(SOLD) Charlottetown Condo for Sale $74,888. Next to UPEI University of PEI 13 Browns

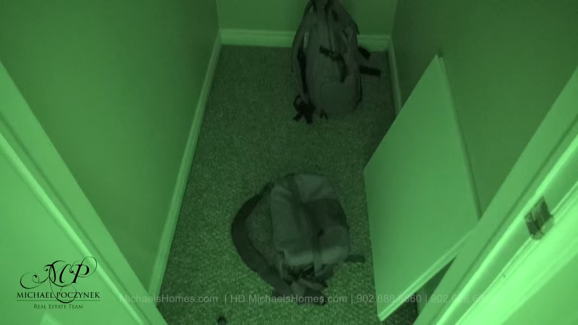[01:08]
Next to the bedroom, we're going to go into night vision mode. This is the closet or storage room in between the second bedroom and the bathroom.
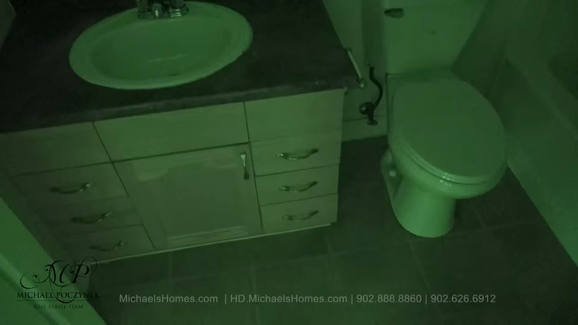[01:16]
This would be our bathroom, sink, toilet.
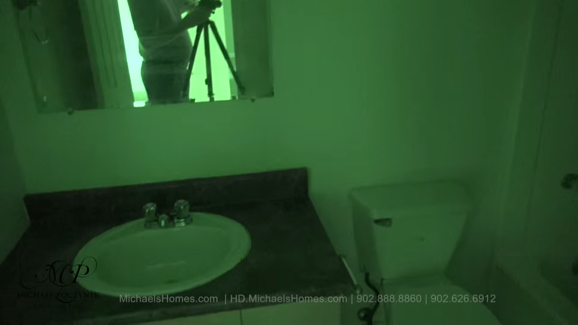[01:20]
We have a full bathtub and a shower up there.